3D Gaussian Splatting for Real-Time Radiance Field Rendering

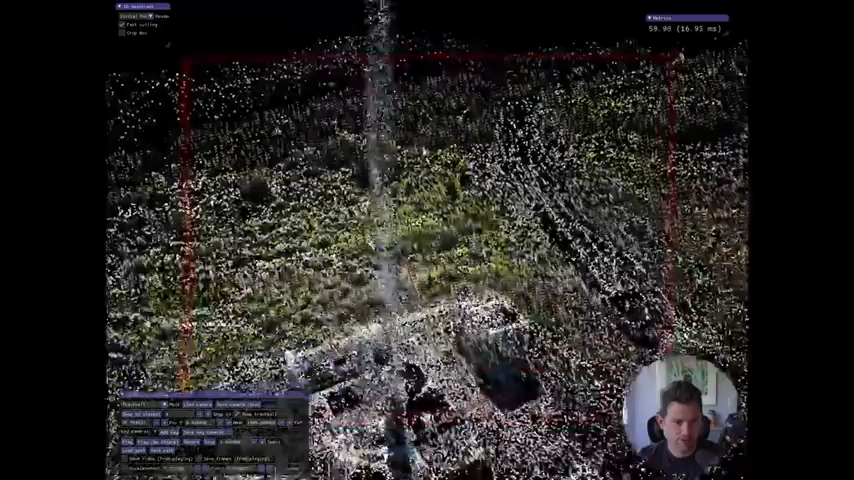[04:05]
So, again, this is, like, your sparse point cloud from cold map, which I love. Everything still has some structure from motion as a base component.
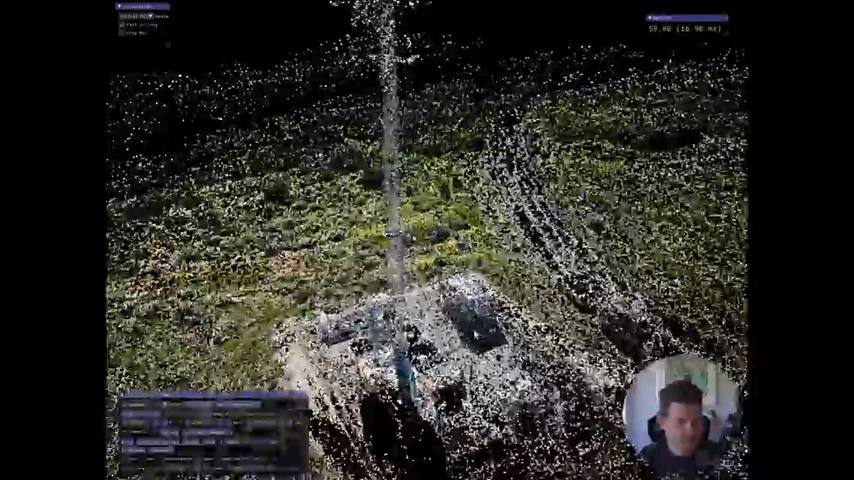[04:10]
Um, but if I go back to splats, it just fills it all in.